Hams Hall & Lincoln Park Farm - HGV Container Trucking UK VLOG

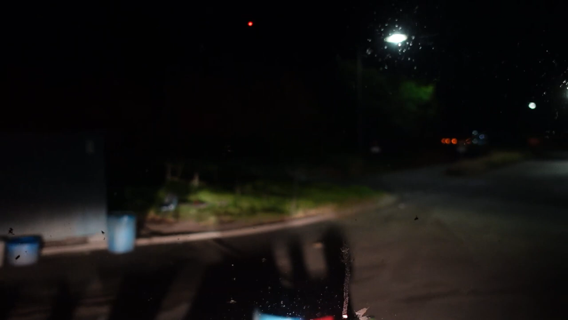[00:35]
After 300 feet, turn left, M5. Clank.
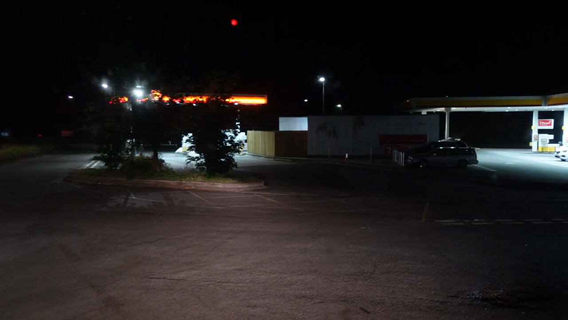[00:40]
Where's he going? Where's he going? I'm not sure where they're going. Under fuel, yeah.